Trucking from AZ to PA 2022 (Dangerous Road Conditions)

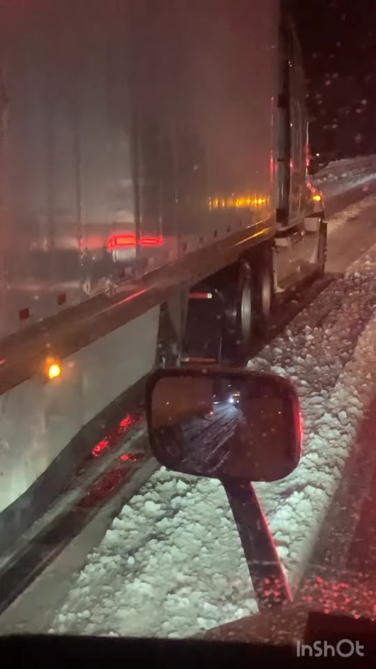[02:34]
Don't be this guy. Check your slow. Stay in the right lane. Stay in the clear lane. It's icy and snowy conditions. Do not be this guy.